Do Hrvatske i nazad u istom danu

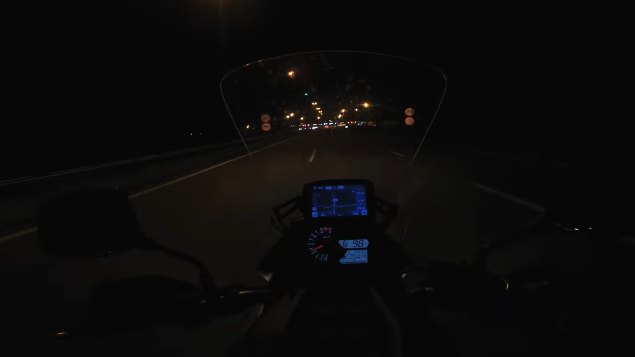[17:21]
Dolazimo na hrvatsku granicu, 15:08, 9:20 bi trebalo da smo u Pančevu. Naplatna rampa u Šimanovci, stižemo u Beograd, 15:09, ceo dan.